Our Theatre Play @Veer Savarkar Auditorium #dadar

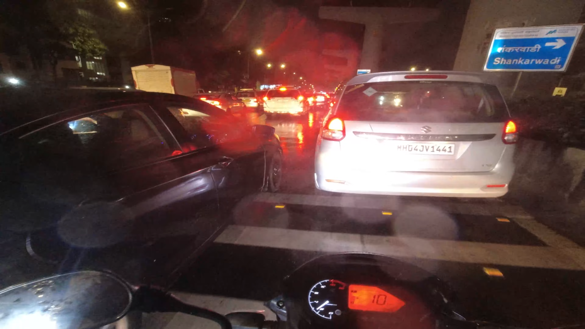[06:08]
अभी तक के स्मूथ रनिंग थी, काफी बढ़िया आ रहा था मैं, लेकिन यहाँ पे थोड़ी ट्रैफिक, अरे भाई साहब यहाँ पे थोड़ी ट्रैफिक मिली है, ये फॉर्चुनर से आगे ही हो लेता हूँ चलाने वाला थोड़ा।